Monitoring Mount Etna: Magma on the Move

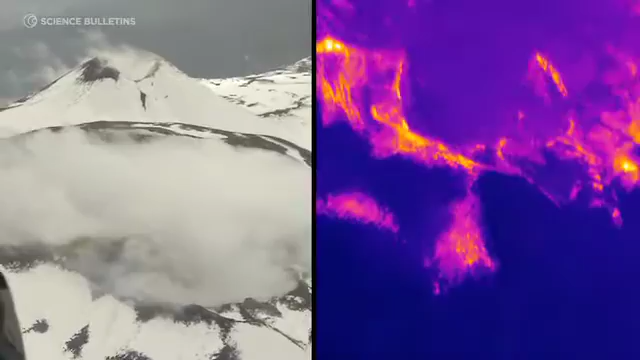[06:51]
with an increase in the temperature and difference in the colour of the rocks.
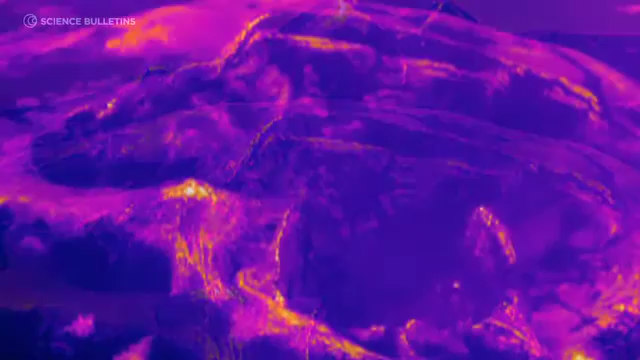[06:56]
So, using this information,
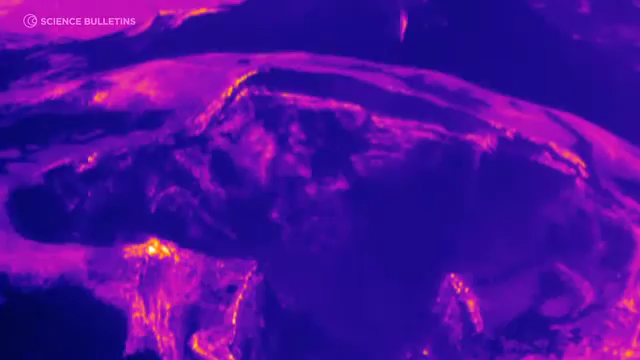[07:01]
you can define the regions which are potentially more dangerous. The temperature inside of the pit crater is normal.